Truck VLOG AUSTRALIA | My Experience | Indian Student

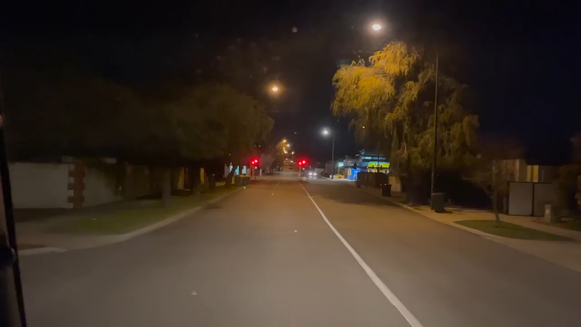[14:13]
तो भाई एक्चुअली में अभी आप टाइम देख लो, क्या रेडियो हो जरा, 7:15 हो रहे हैं,
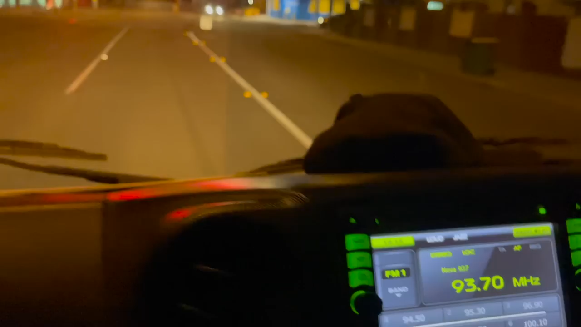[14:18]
और हमारे एक्चुअली में जो टाइम था क्लोजिंग का वो था 9:05,